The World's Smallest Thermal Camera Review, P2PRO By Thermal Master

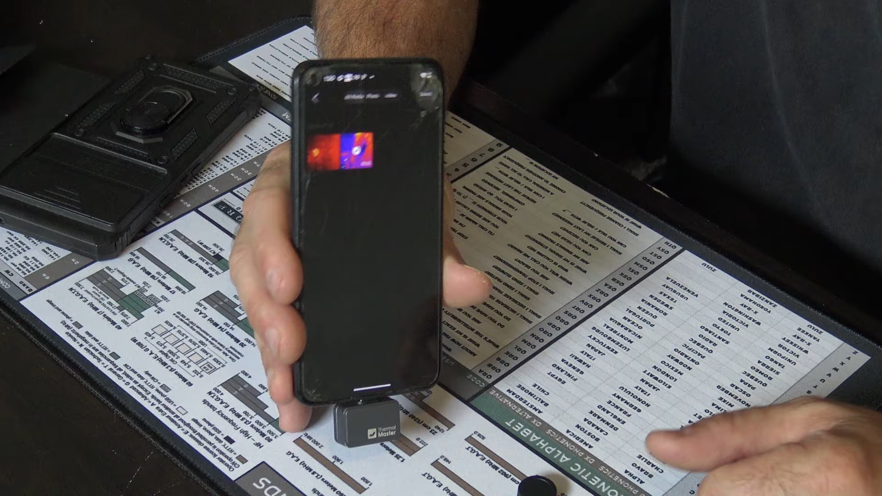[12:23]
I think this is a pretty neat device.
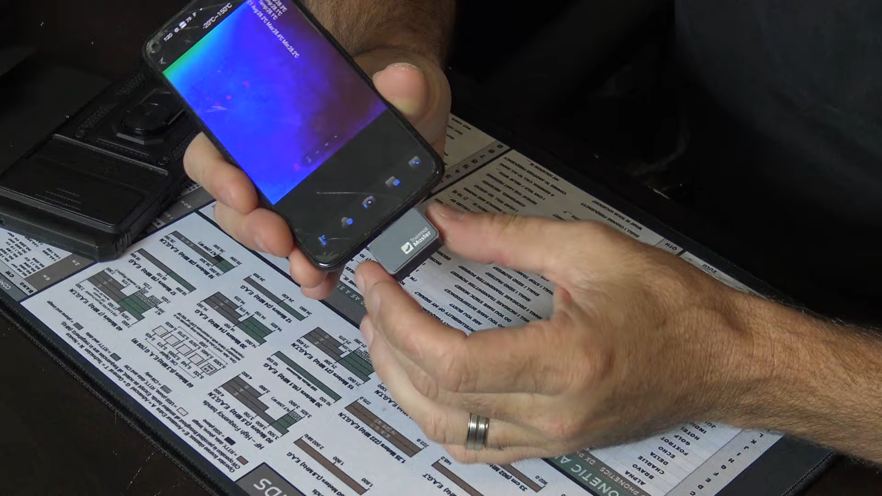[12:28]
Now, with the little macro lens, right, putting on the macro lens gives you a smaller field of view for up close. For instance, here is my ring, right? And you see how that kind of doesn't look too clear, right? You can't really tell, right?
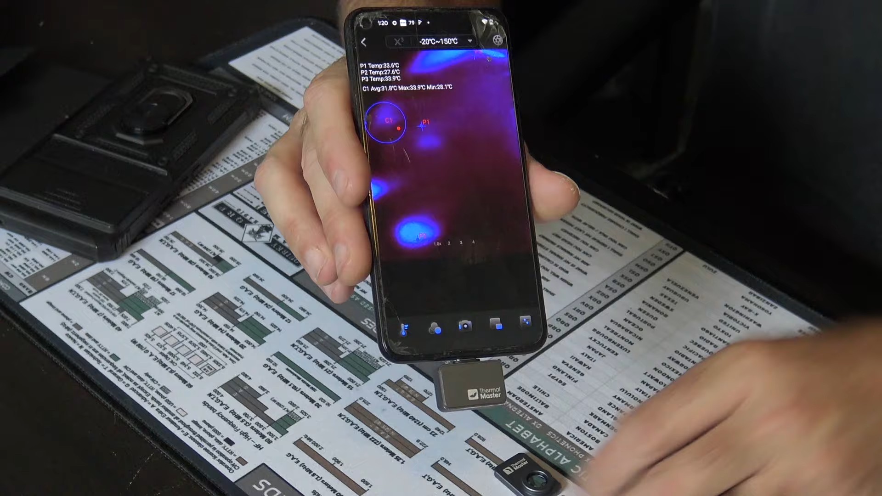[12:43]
Now, watch this. You clipped a macro lens on, right? Magnetic. Now, look. I can get up close like that.
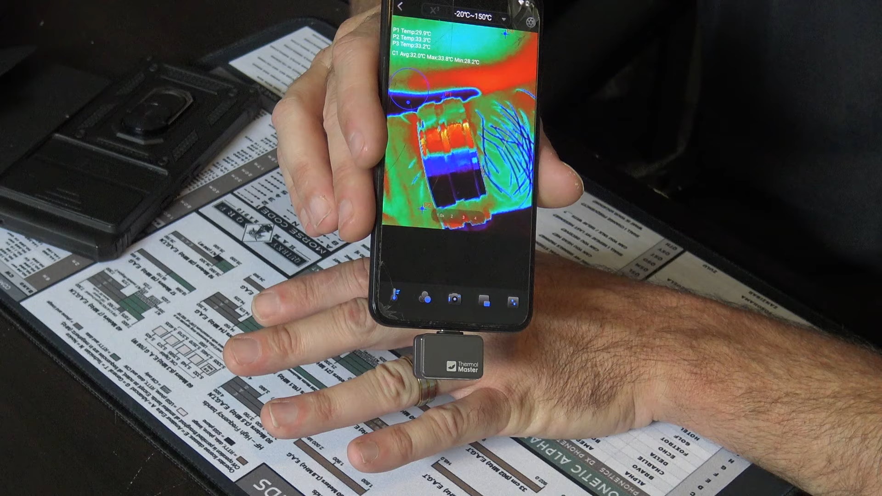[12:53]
I can see real up close. But your far away field is very foggy, right?
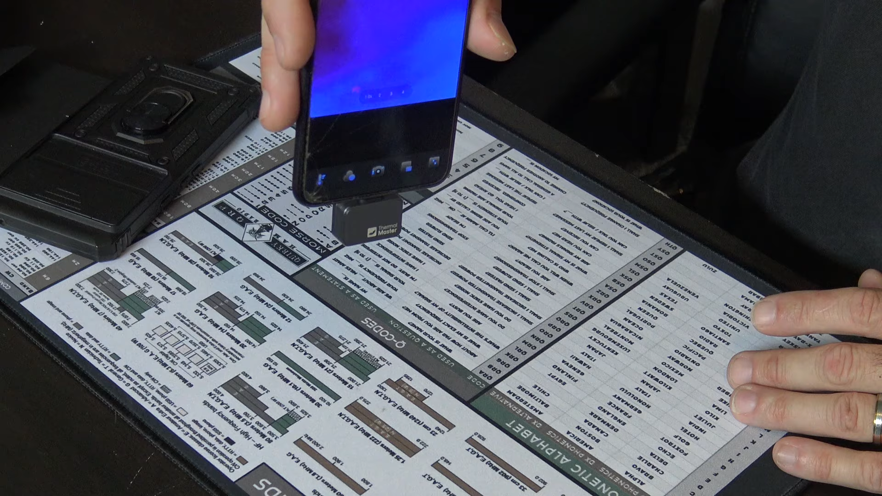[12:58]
Because it's good for circuit boards, good for things like this, you know?
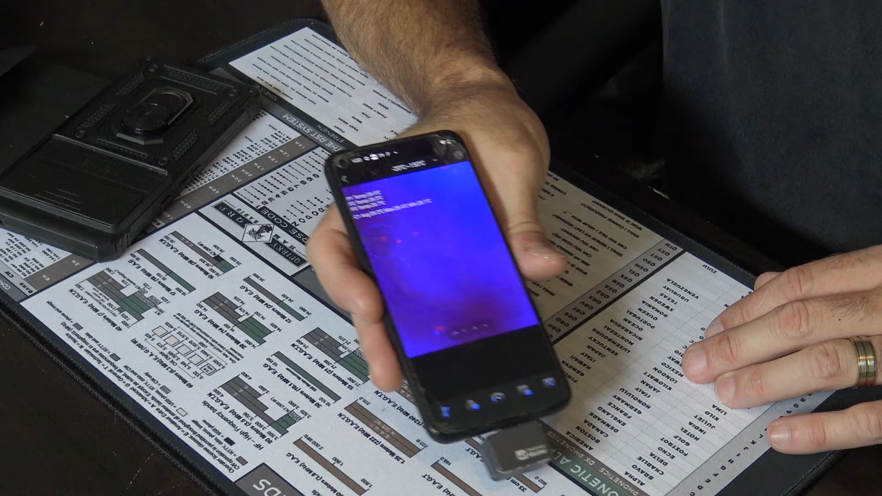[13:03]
If I had a circuit board here, I'd show you. But very up close like that.
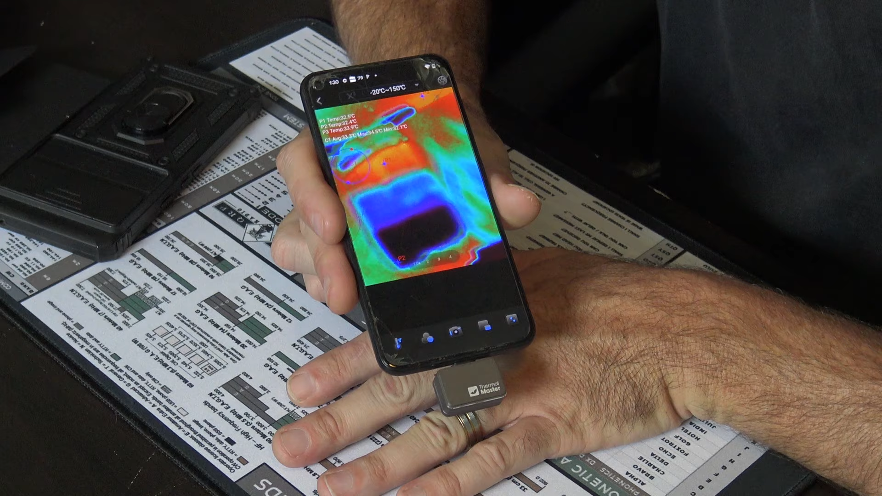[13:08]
Then you take the macro lens off.
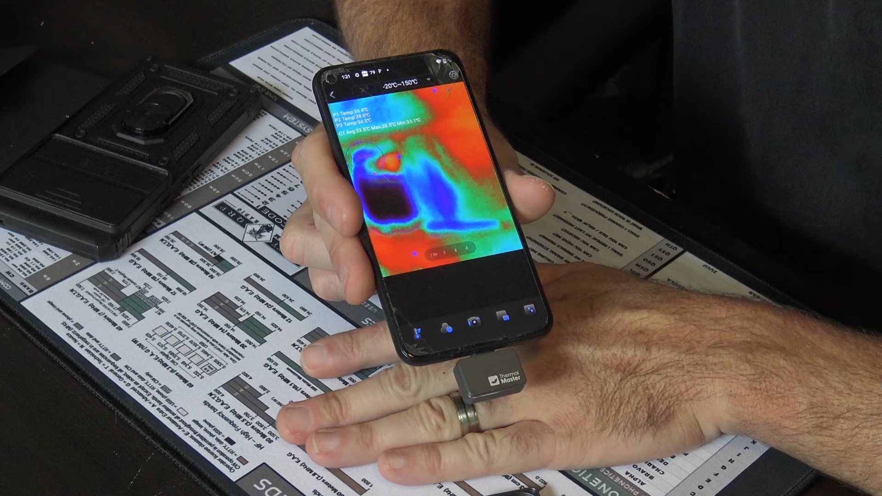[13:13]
You can see that you can't really get up close now, right? So, that's what that's for. Great for looking at smaller, intricate circuits to see. Maybe you've got a trace that's overheating or something that's burning on a board or a circuit. It would be really helpful to have that.